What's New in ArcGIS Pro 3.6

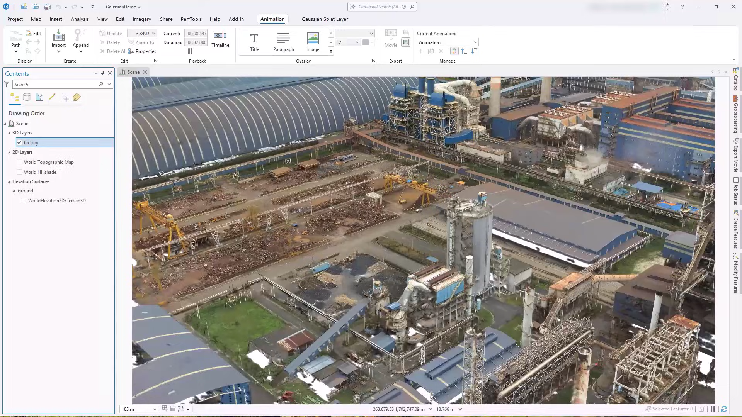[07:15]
Visualize natural phenomena such as leaves on a tree
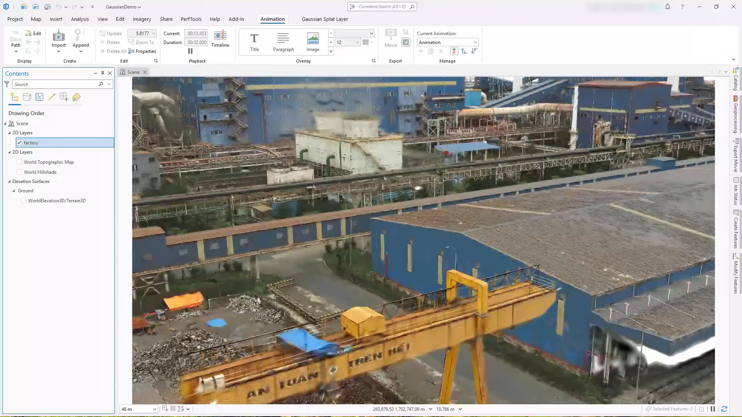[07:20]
or thin human-made structures such as power lines or railings.
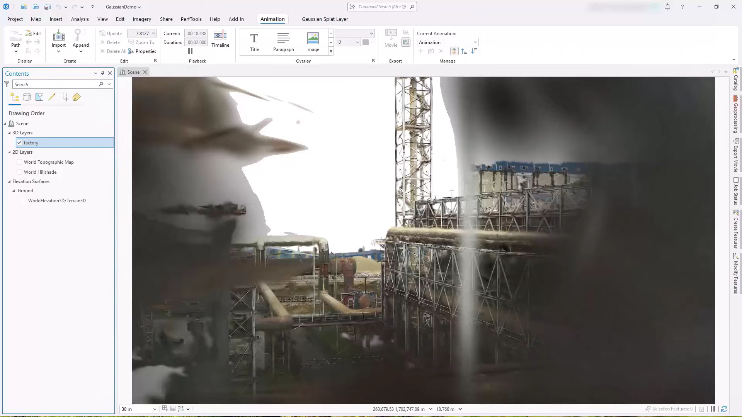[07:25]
Effects such as steam, smoke, or window reflections can also be captured. Utilize inspection workflows to see debris piles or roof damage.